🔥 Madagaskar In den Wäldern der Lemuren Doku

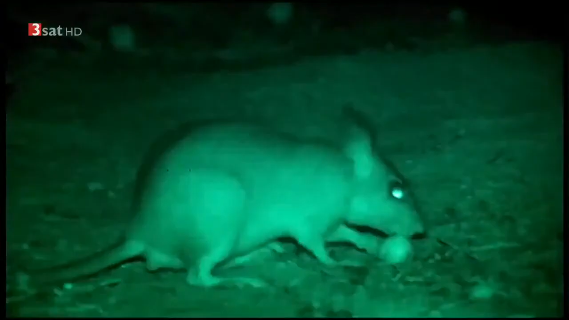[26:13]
Das wohl seltsamste Tier des Kerindi-Waldes ist die Riesenspringratte. Sie erinnert mit ihren langen Hinterbeinen an Kaninchen und lebt ähnlich wie diese in großen Erdhöhlen. Sie sind die größten Nagetiere Madagaskars und die seltensten.